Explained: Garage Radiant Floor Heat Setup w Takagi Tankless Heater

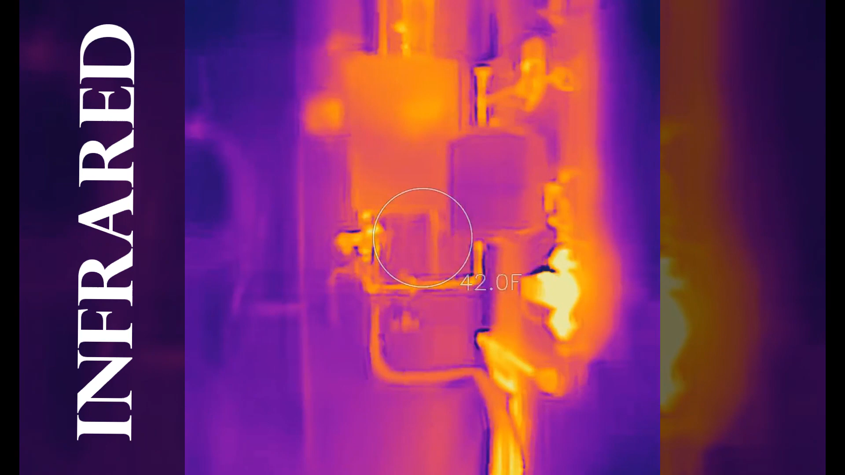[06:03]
On screen: spot 42.0°F
All right. So, my system is running for about an hour. If we come over here, we look at the floor with the infrared.
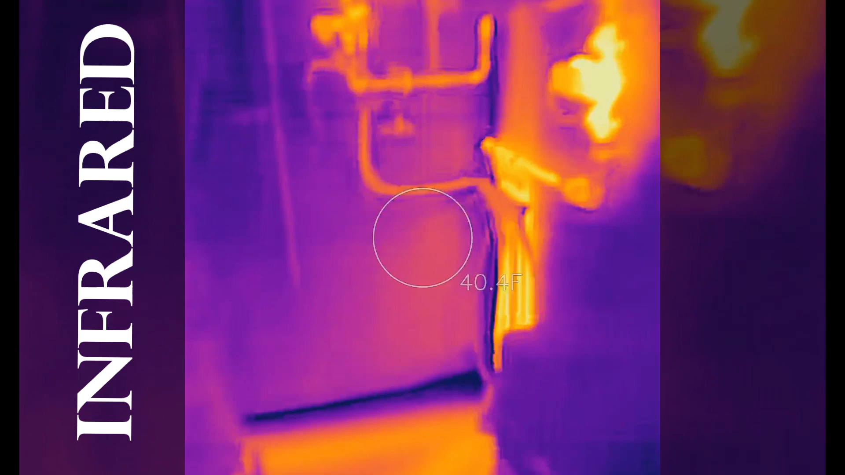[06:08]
On screen: spot 40.4°F
You can see the heat lines going through the floor.
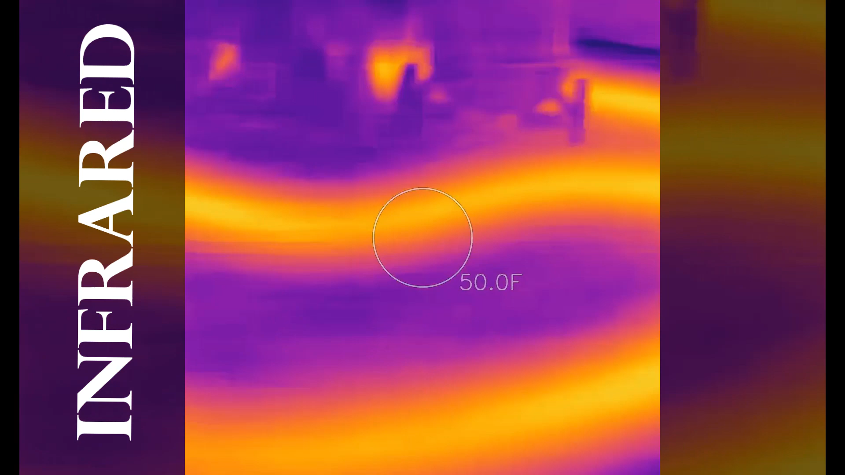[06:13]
On screen: spot 50.0°F
So, that's 43 degrees in the middle. If we come over here, it says it's about 50.
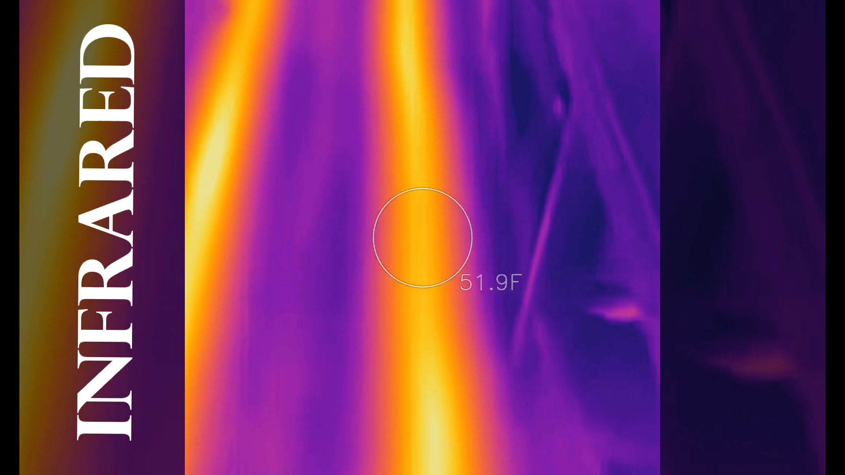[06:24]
On screen: spot 51.9°F
But what's really cool is if you come over here and you look at the rest of the floor,
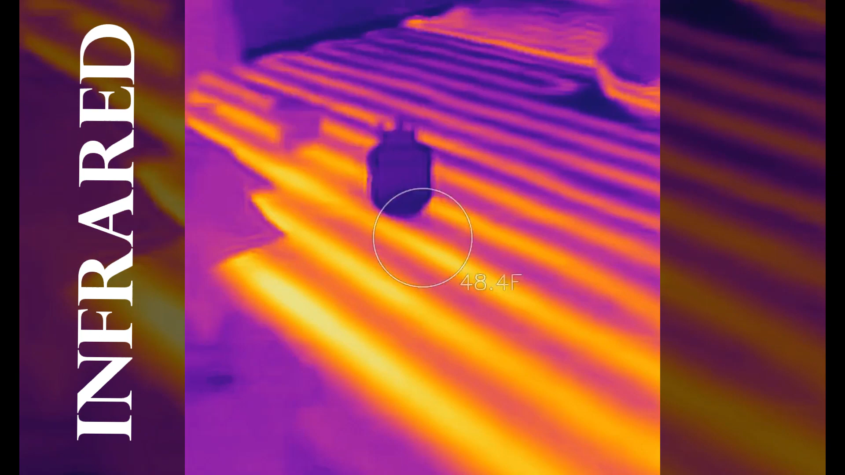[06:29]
On screen: spot 48.4°F
you can just see all of the heat loops in the floor.
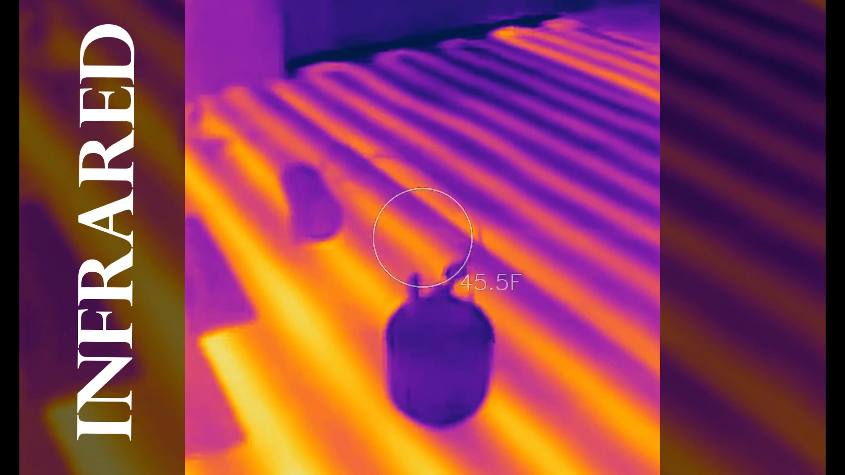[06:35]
On screen: spot 45.5°F
And obviously, you can see the heat loop.
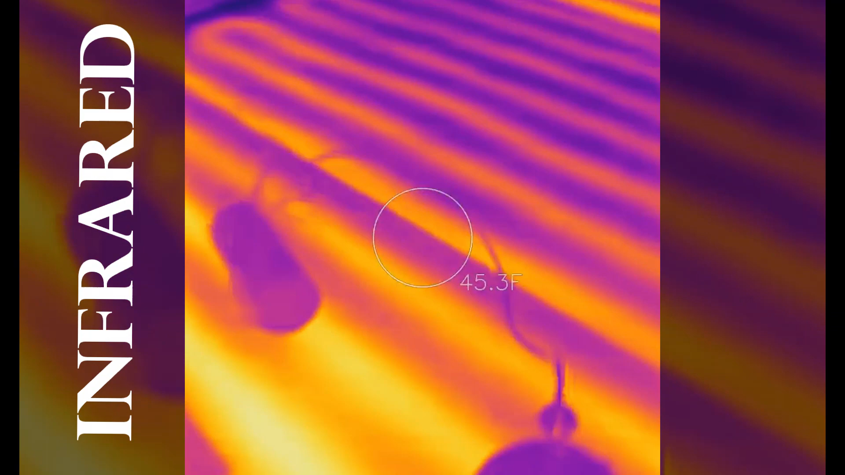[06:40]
On screen: spot 45.3°F
There's my hand. It starts over in this area.
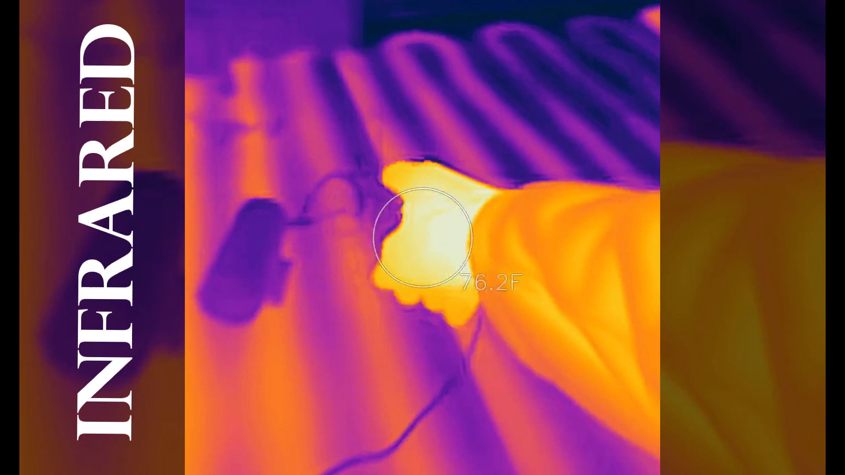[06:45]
On screen: spot 76.2°F
And as you go, there's the end of the heat loop. And then that's the next heat loop next to it.